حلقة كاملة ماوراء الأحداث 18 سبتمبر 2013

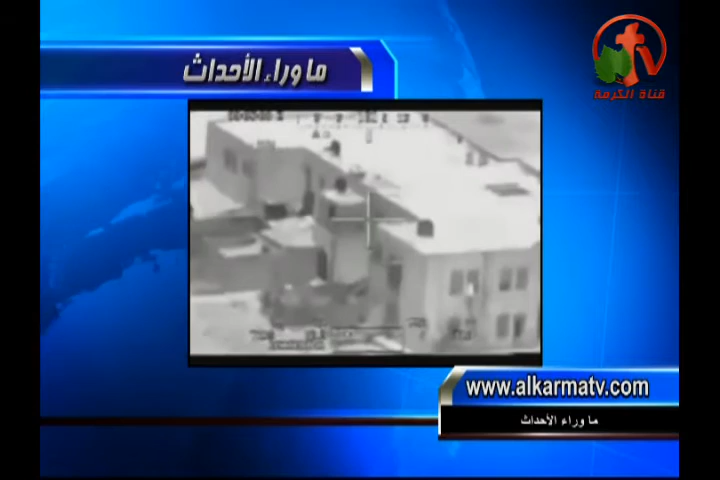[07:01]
طائرات الاباتشي قامت بقصف مواقع الارهابيين، فيما تقوم قوات بريه بعمليه دهم لاماكن يشتبه انها مخازن للاسلحه ويختبئ بها المسلحون. قال شهود عيان ان نحو 25 عربيه مدرعه على الاقل شاركت في العمليه البريه مدعومه بقاذفات صواريخ. المصادر قالت ان المناطق اللي بيتم تمشيطها ومداهمتها تعد من اخطر المناطق التي تأوي عناصر مشتبه بتورطها في الهجمات